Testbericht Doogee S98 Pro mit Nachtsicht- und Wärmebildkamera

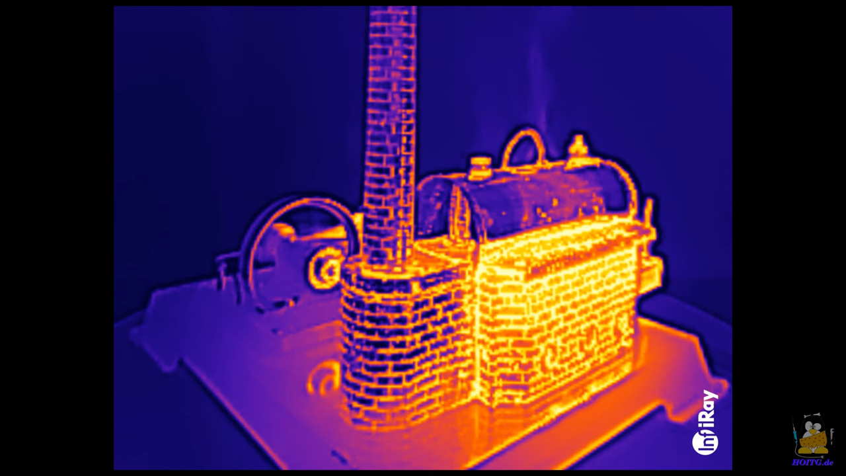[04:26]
Umschalten auf Kamera Nummer drei bringt wieder Farbe ins Spiel, allerdings keine Echtfarben.
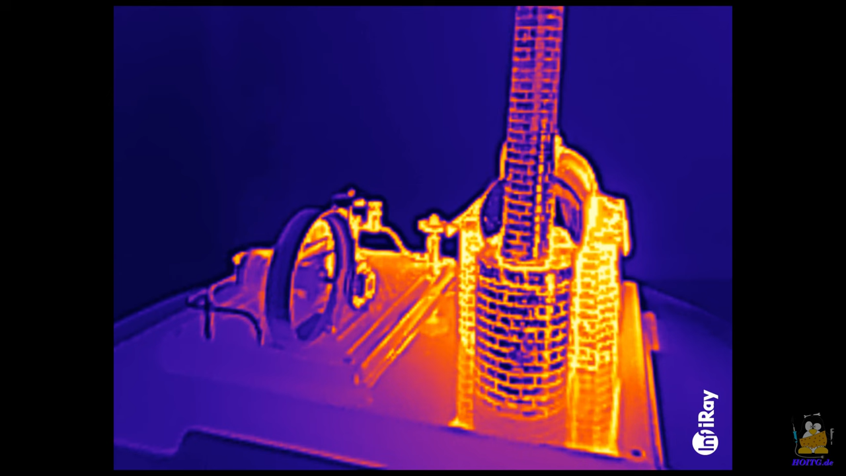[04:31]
Es handelt sich um eine Wärmebildkamera, die Temperaturwerte erpasst.
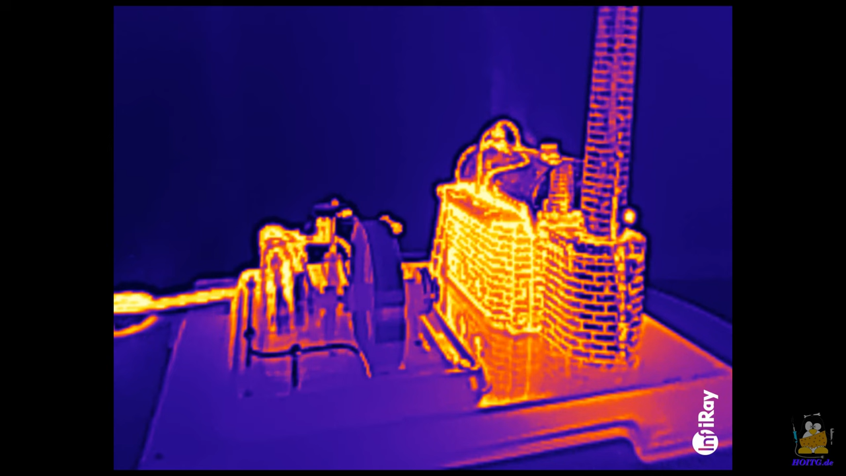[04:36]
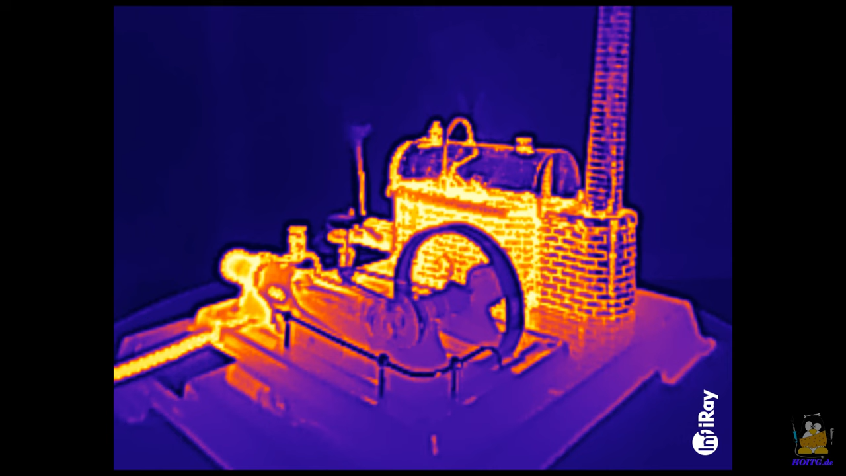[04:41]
Die heißen Bereiche der Dampfmaschine emittieren reichlich Wärmestrahlung und sind somit für diese Kamera helle Lichtquellen.